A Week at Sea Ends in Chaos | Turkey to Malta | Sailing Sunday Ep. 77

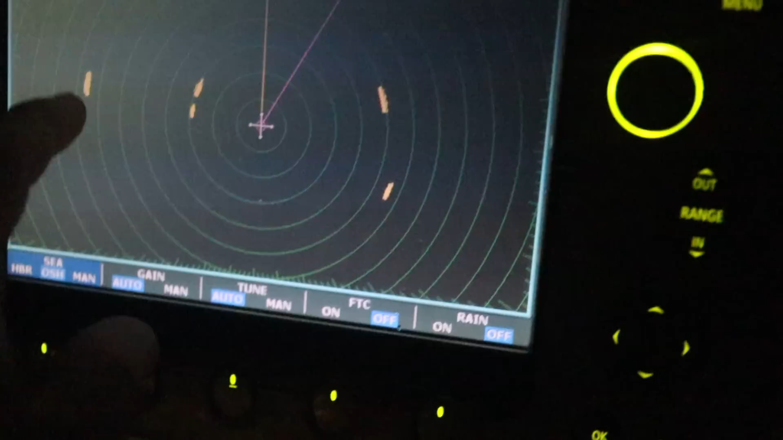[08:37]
We've got a ship here, we've got two here, we've got one here, we've got one here.
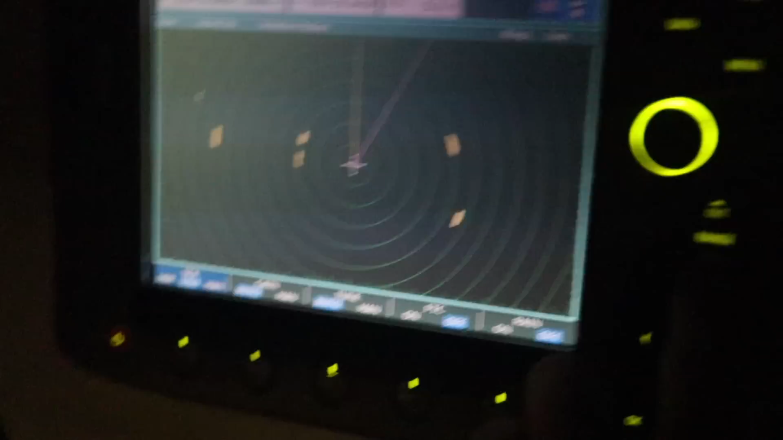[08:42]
If I zoom in a little bit, you will see Salacia and coastline pop up. There's Salacia, there's coastline.